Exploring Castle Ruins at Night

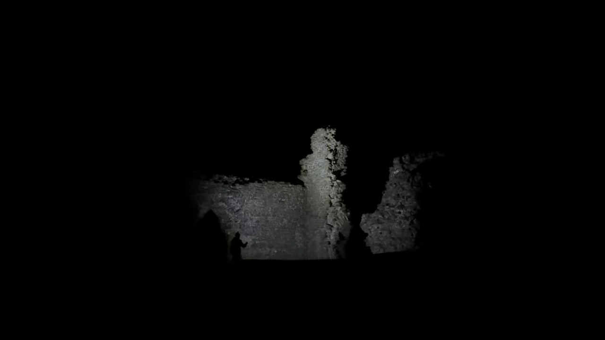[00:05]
Heading up to the hilltop ruins of a Welsh castle in total darkness.